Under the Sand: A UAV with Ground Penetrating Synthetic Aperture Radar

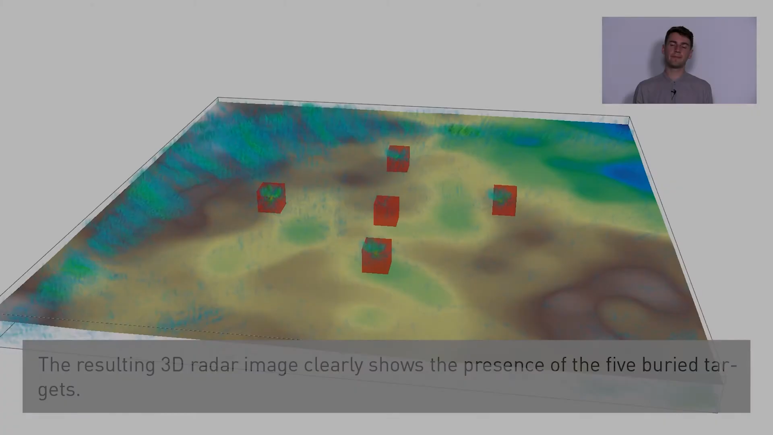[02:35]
The resulting 3D radar image clearly shows the presence of the five buried targets.